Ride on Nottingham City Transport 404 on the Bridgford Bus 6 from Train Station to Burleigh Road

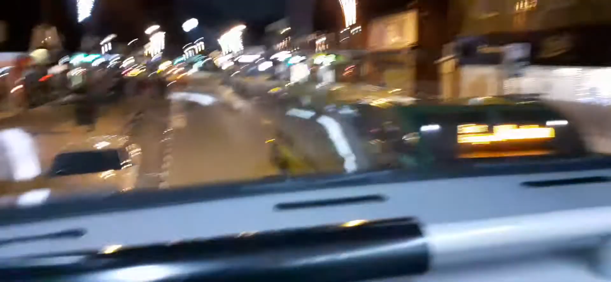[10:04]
Nice to see they're on a mix of and a mix of nice street lights as well.